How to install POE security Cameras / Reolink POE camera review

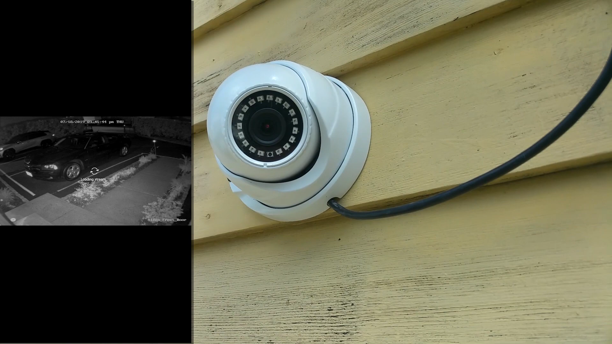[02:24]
on there and I'll put more information like I said the only thing is if you're gonna record back to a DVR you need their own proprietary DVR but I'm using flash memory but I have a 64 meg
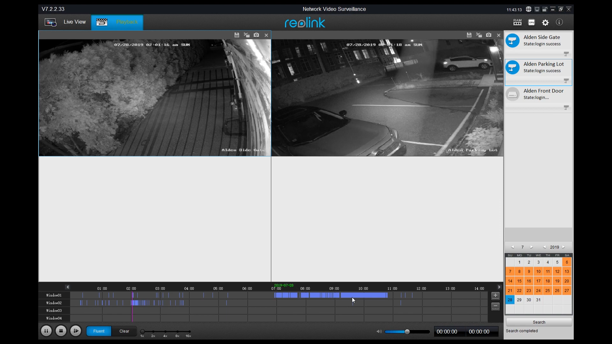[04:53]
use the SD flash which is what I'm using here and you can see all those days here highlighted on the right hand corner that's how many days I have a video
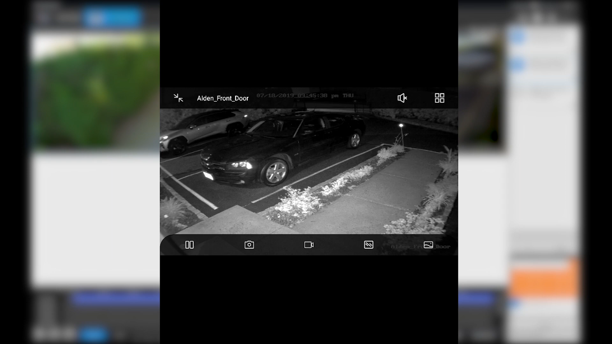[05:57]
fluent balance and I have it on 4 megapixel on this one if you set it up to high resolution
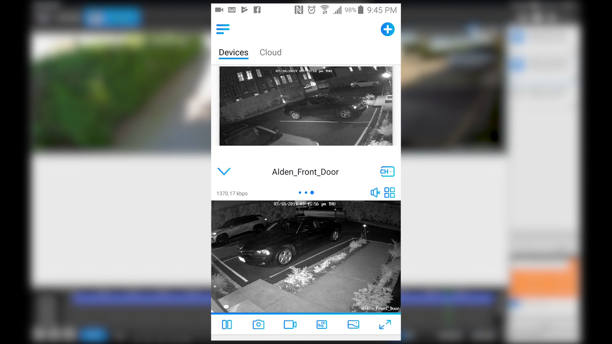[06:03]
sometimes the video doesn't come through and you can see what I'm talking about here it tells me to switch to fluent because it was on high
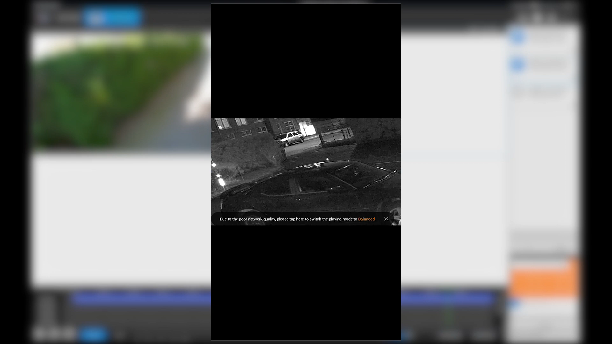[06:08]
resolution and it does that and it's kind of annoying I don't know why when you
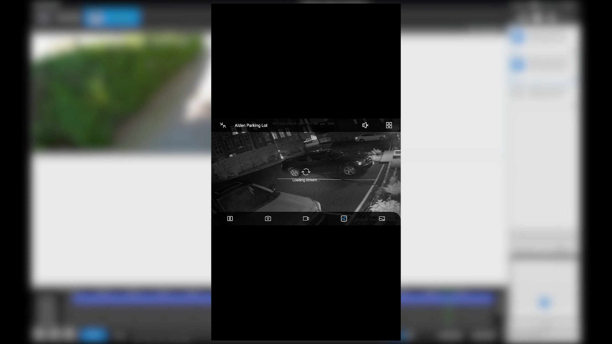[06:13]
stream live you can't stream it at full resolution but it does give you a warning and it wants you to switch to a lesser
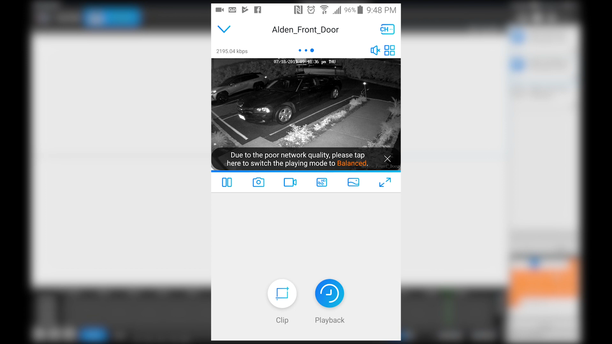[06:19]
resolution overall with these problems I do recommend the camera I think it's really a good